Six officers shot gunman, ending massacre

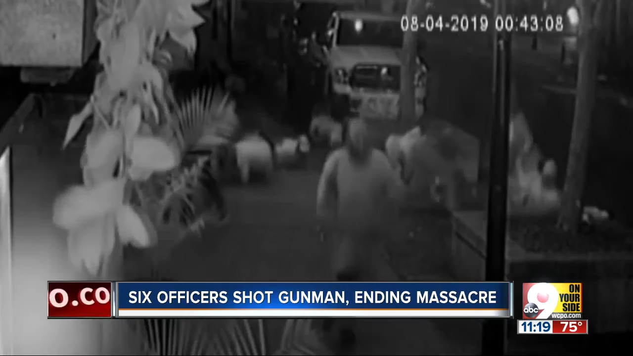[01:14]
Officers stopped Betts' massacre in less than 30 seconds, which makes the death toll so much more unfathomable.